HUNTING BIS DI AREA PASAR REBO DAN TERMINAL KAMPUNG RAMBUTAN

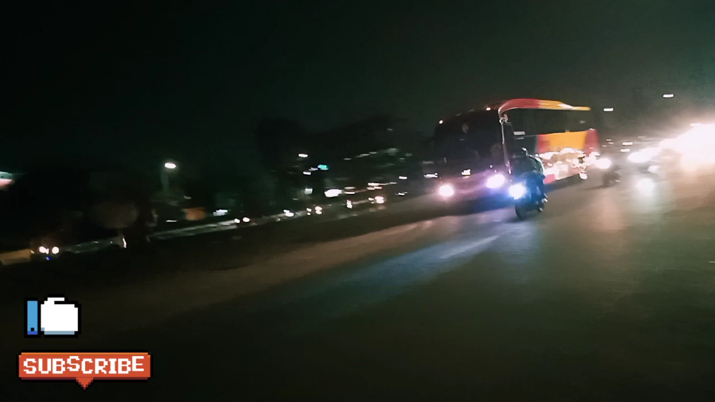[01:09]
Enjoy. Oke teman-teman, ada ketutupan busway, ada Harapan Jaya sebenarnya itu.
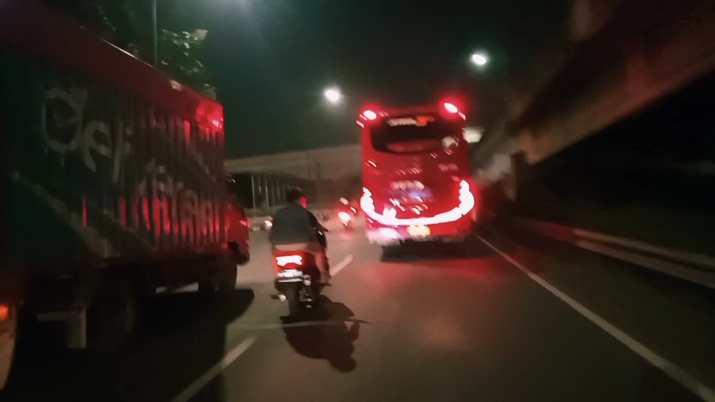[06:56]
Kita mau ke terminal Kampung Rambutan,
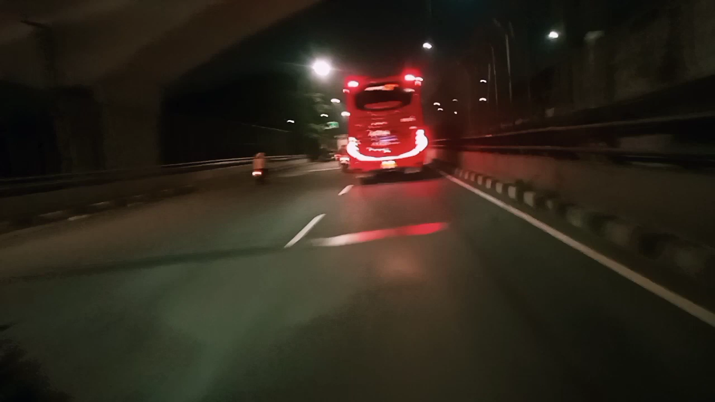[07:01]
tapi paling saya nggak masuk, maksudnya di luar terminal ya. Sebelum terminal kayaknya saya mau berhenti di situ dulu. Wah, dia lurus arah Hankam, kita belok.
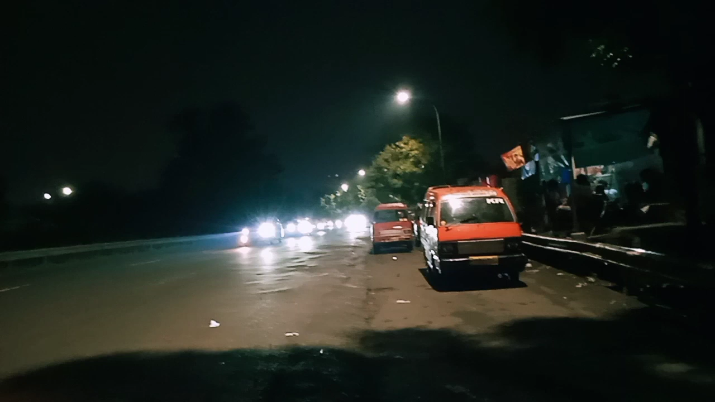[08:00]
Nah, mungkin kadang ada yang keluar dari sebelah kanan ini, yang ada angkot-angkot ini nih, pinggiran sini. Ini pintu tol keluar. Kadang mereka keluar dari situ. Tapi kayaknya agak sepi nih. Mungkin padahal belum ada jam 7, jam 7 kurang ini. Jadi kita tungguin aja, kalau sekiranya sepi kita pindah ke
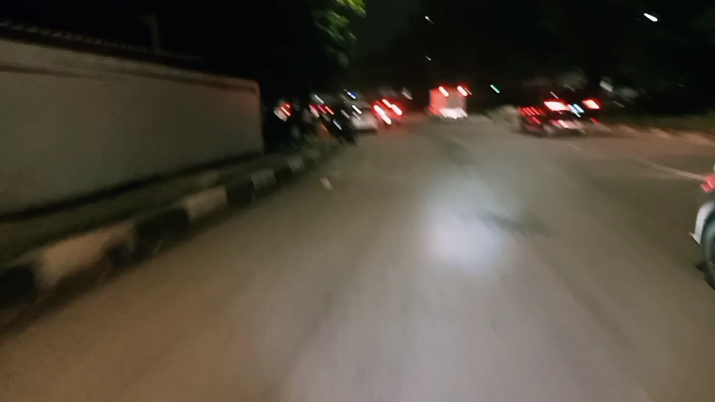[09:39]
Oke teman-teman, kita mau sampai di terminal Kampung Rambutan nih,
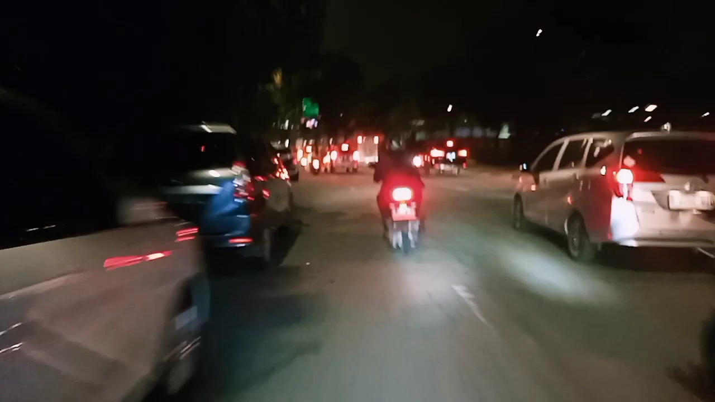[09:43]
tapi kita tidak masuk ya teman-teman ya, kita sampai, kita lurusnya aja.
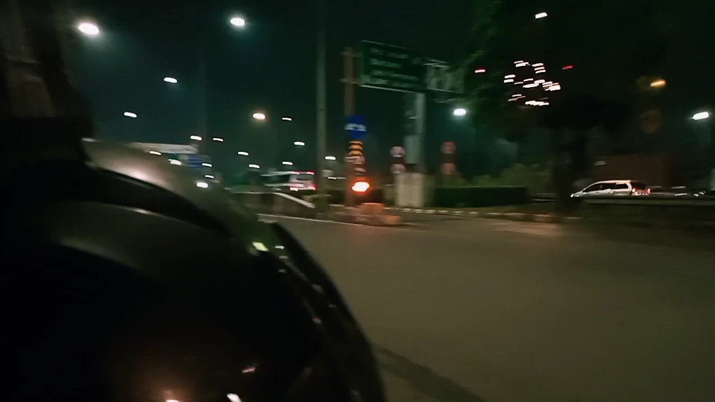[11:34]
ataupun bis-bis banyakkan Jawa Timur itu biasanya dia dari sini keluarnya di sana sebelum Pasar Rebo.